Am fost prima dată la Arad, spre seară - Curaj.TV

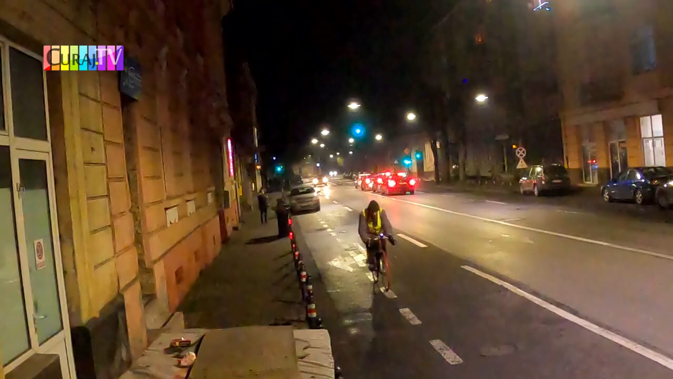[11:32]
am laudat pista biciclistică din Arad de pe carosabil dar iată că